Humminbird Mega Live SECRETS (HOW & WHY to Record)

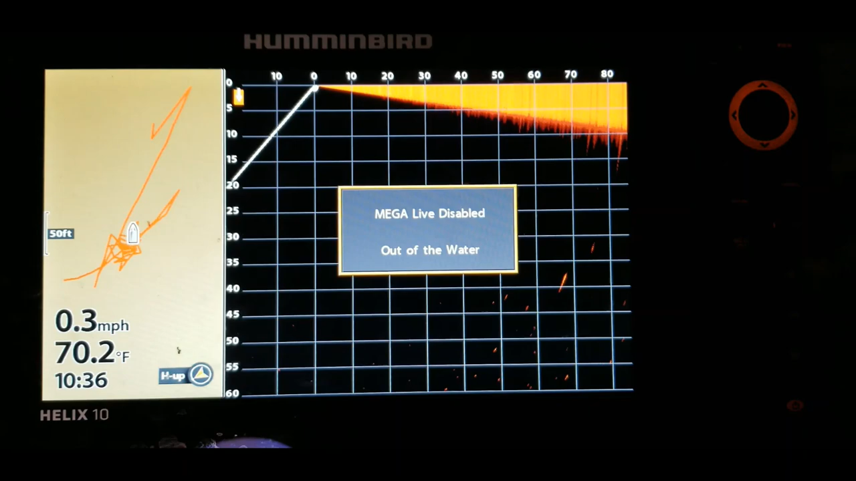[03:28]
On screen: water 70.2°F, speed 0.3 mph
to go to your menu button and
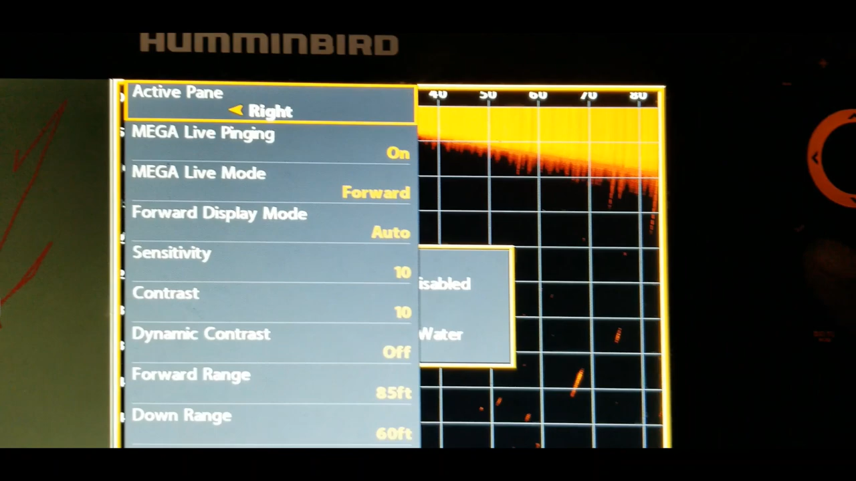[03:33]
the very top option is going to show whether it is active on the left or
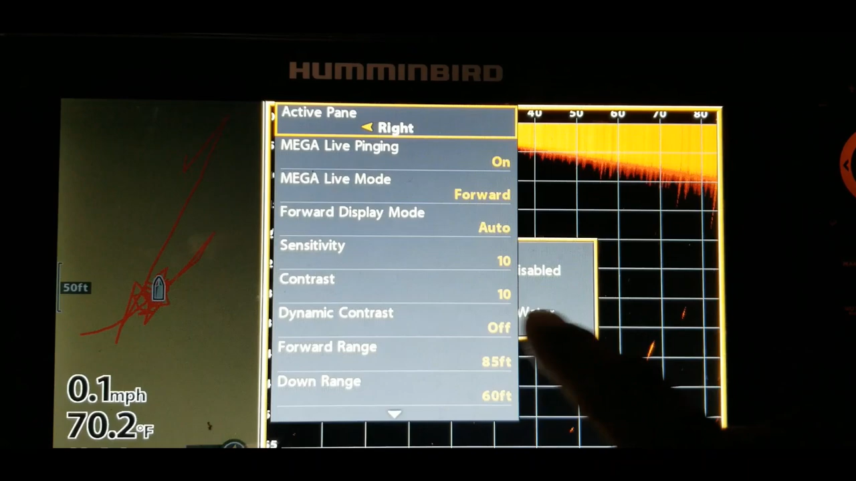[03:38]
On screen: water 70.2°F, speed 0.1 mph
the right side right now it's set on the right side so it would the the settings and everything that you will be
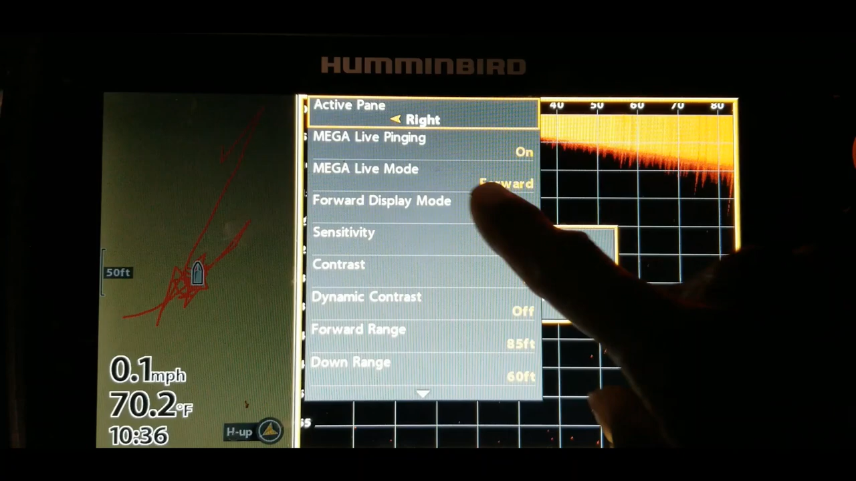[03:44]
On screen: water 70.2°F, speed 0.1 mph
adjusting will affect this right side that's just a quick tip but basically for our
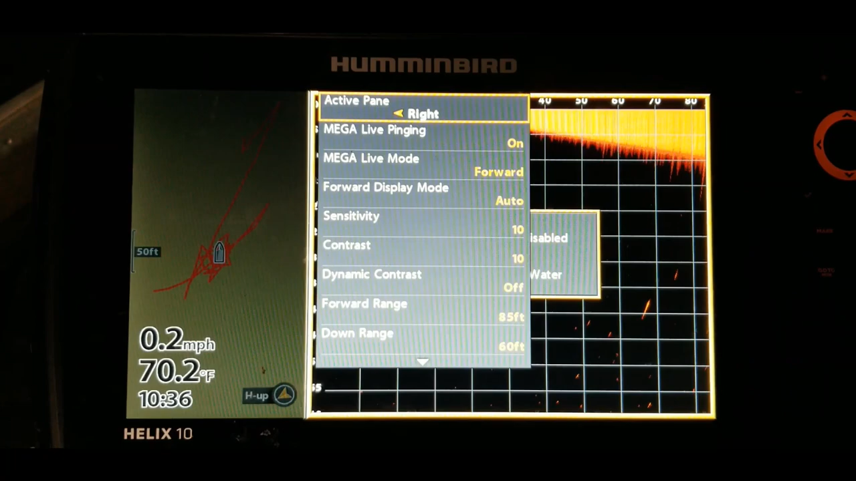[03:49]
On screen: water 70.2°F, speed 0.2 mph
purpose today we're going to have it on full screen so i have my shortcuts already set up so all i do is
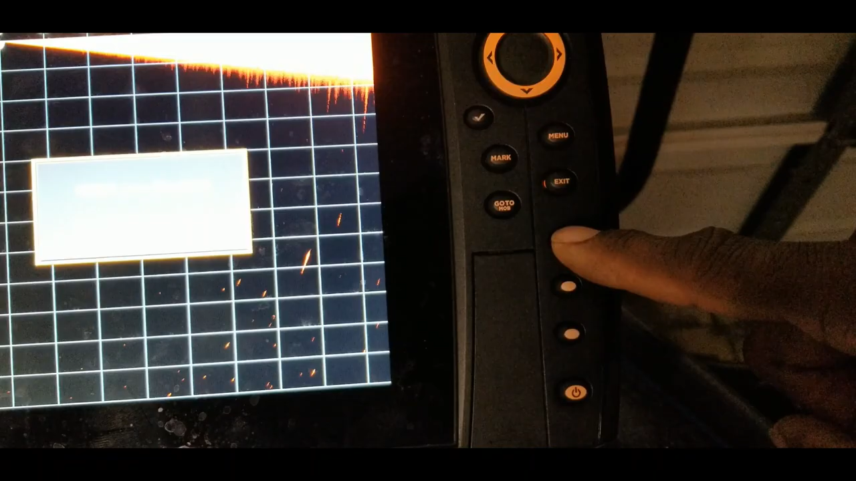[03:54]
hit this first shortcut button and it will take me back to the full mega live screen so from there we're going to
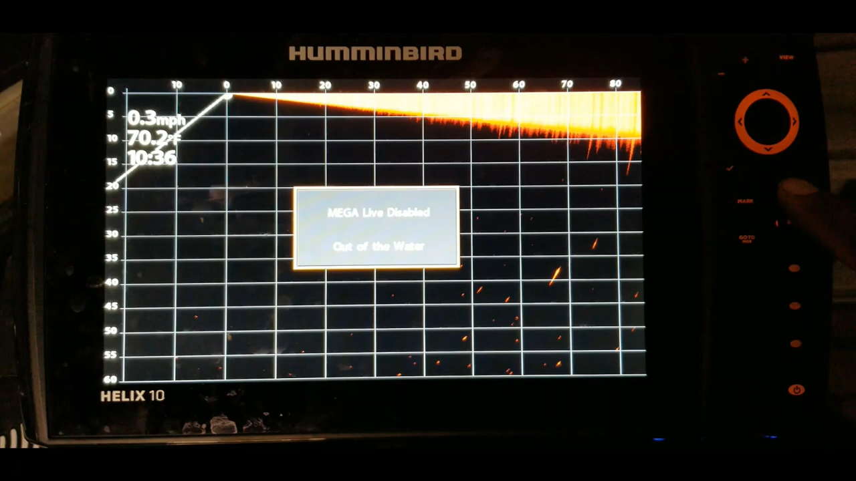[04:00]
On screen: water 70.2°F, speed 0.3 mph
hit the menu button once and just familiarize yourself with all of these settings in
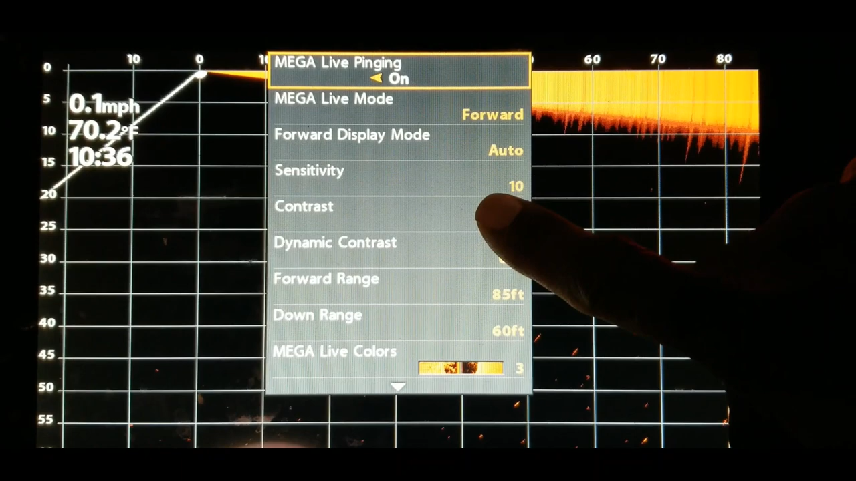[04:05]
On screen: water 70.2°F, speed 0.1 mph
here the main things we're going to be looking at today are going to be your sensitivity contrast
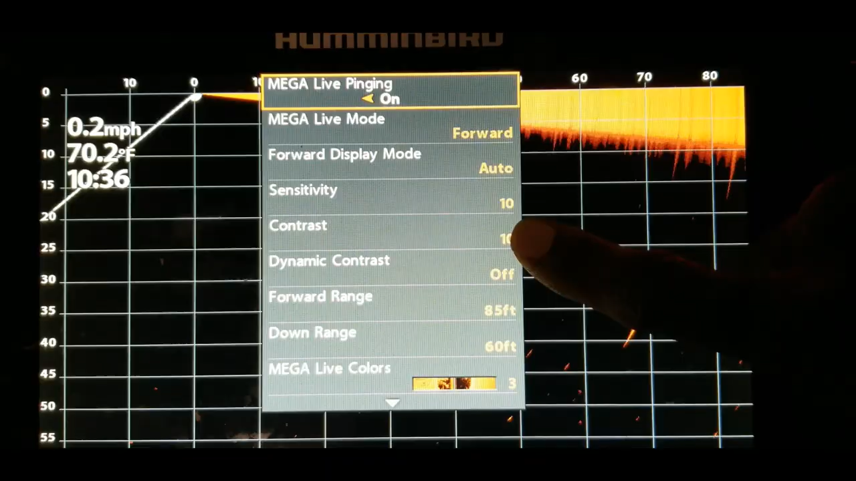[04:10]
On screen: water 70.2°F, speed 0.2 mph
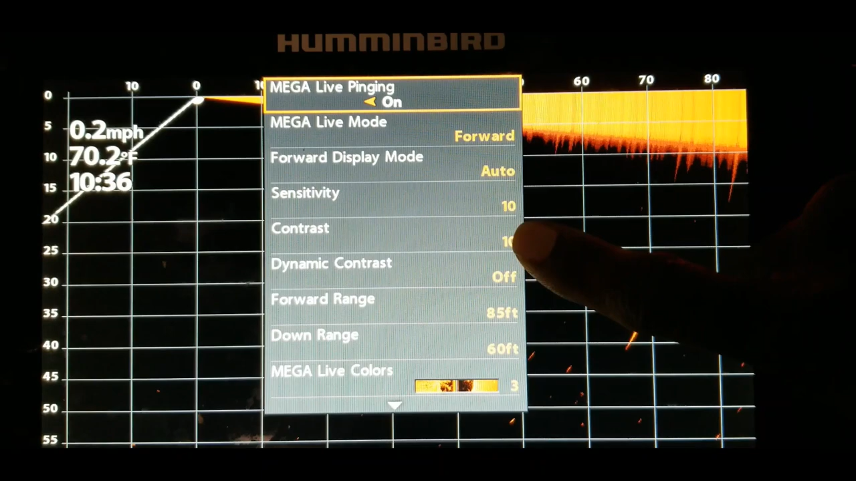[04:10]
On screen: water 70.2°F, speed 0.2 mph
you can play around the with the dynamic contrast if you like the
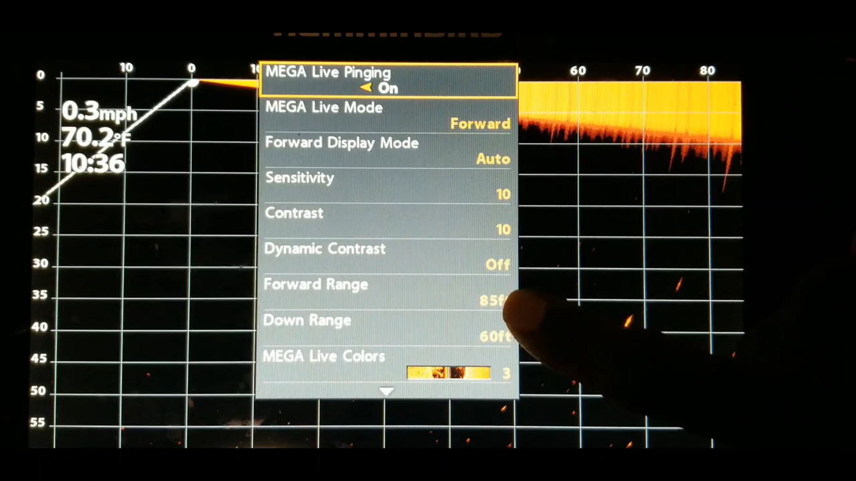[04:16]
On screen: water 70.2°F, speed 0.3 mph
forward range and the down range we'll play around with the mega live
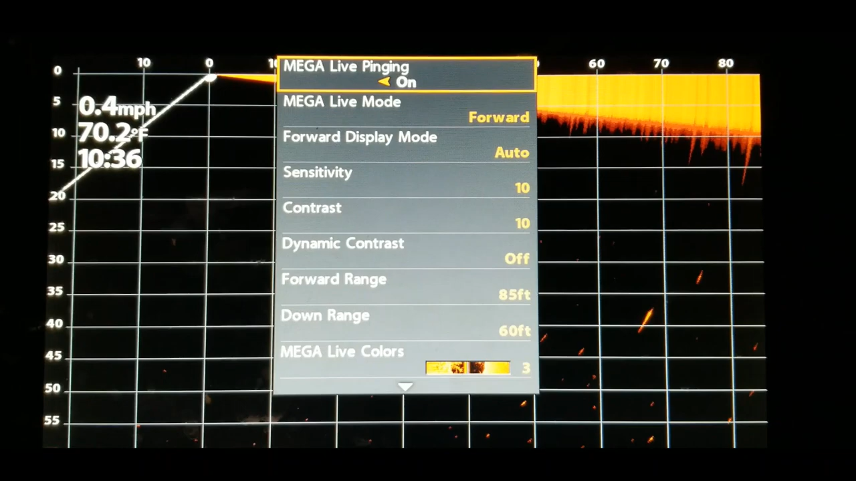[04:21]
On screen: water 70.2°F, speed 0.4 mph
colors the palettes um the different palette options that we have there
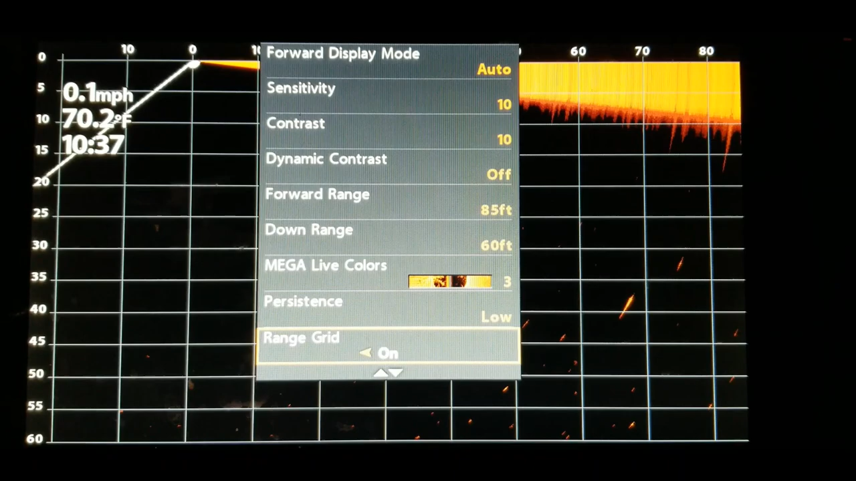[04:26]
On screen: water 70.2°F, speed 0.1 mph
persistance mode that is something that i use on a regular basis the grids are currently
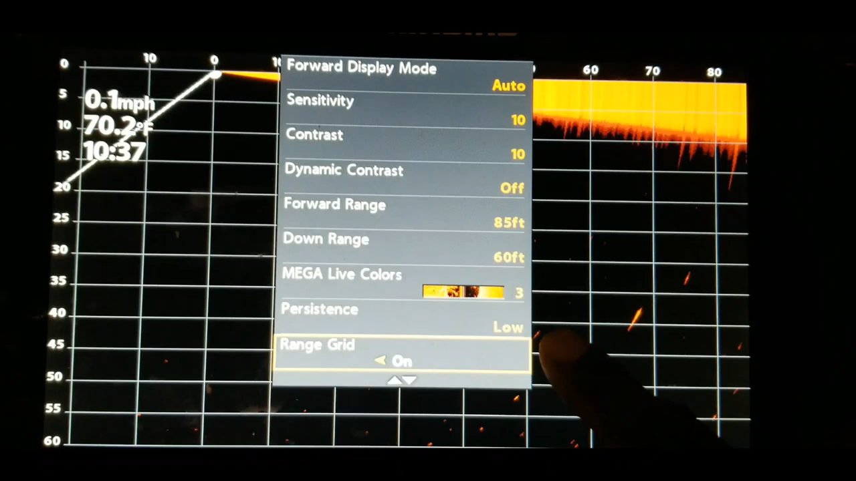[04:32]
On screen: water 70.2°F, speed 0.1 mph
turned on sometimes people turn those off so we can just turn those off for now just so you can see but let's kick
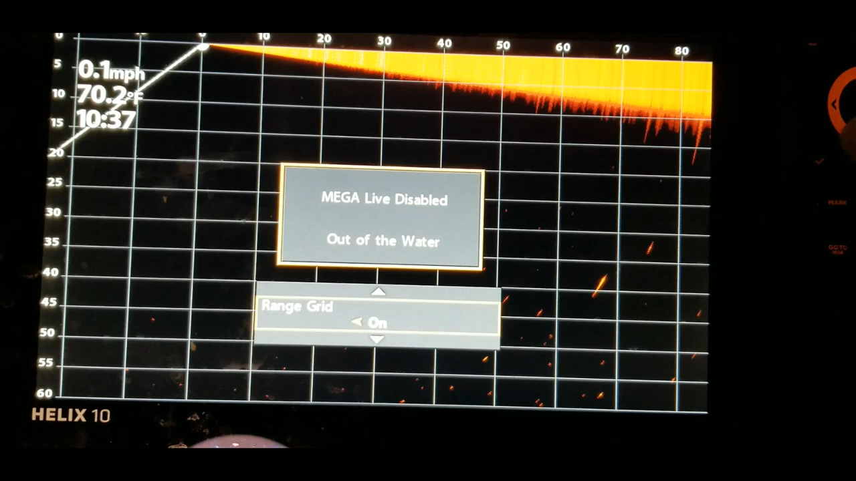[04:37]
On screen: water 70.2°F, speed 0.1 mph
that back on then go down to record mega live there we go
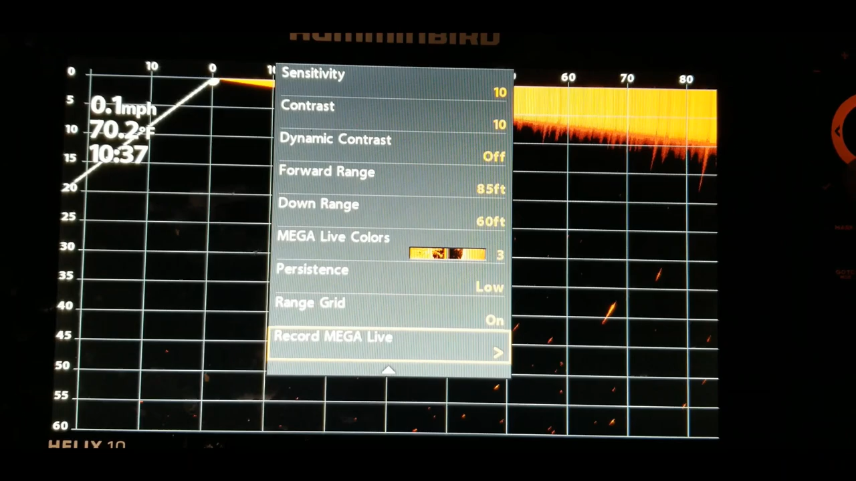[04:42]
On screen: water 70.2°F, speed 0.1 mph
let's see and that is the final option at the bottom so once we get down there what you want to
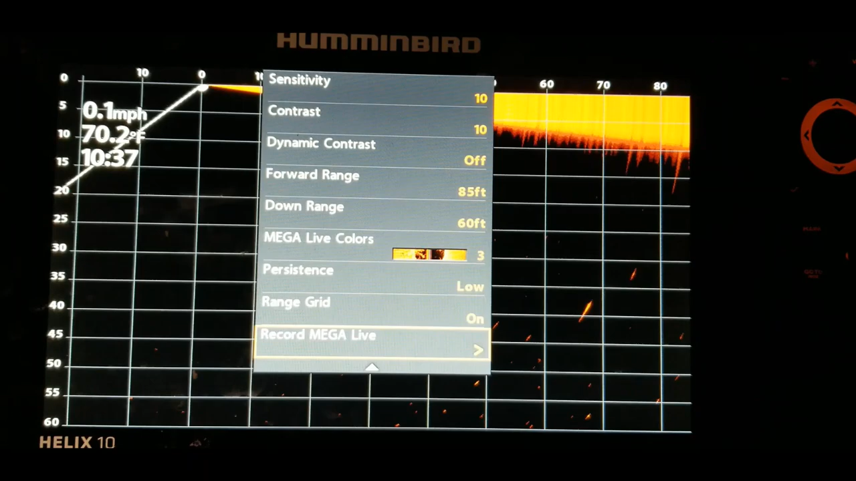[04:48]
On screen: water 70.2°F, speed 0.1 mph
do is hit the right arrow key and that will bring you to another menu so from
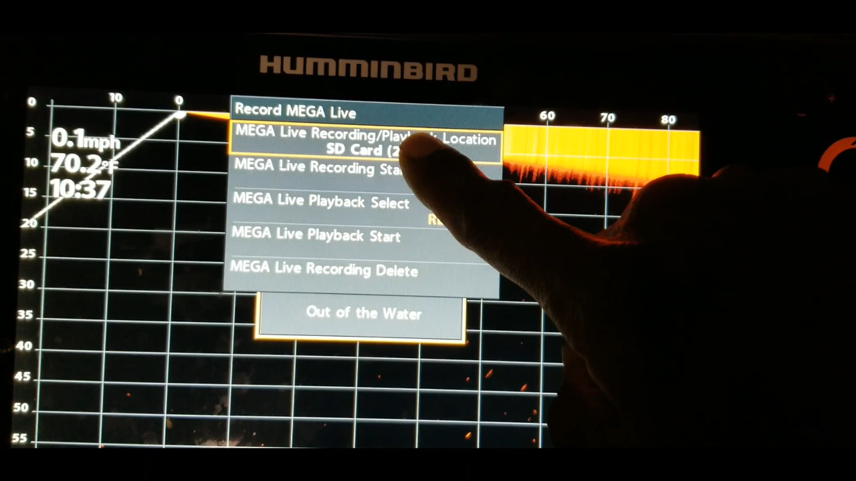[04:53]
On screen: water 70.2°F, speed 0.1 mph
here you see that you have the it will choose the it will show you the sd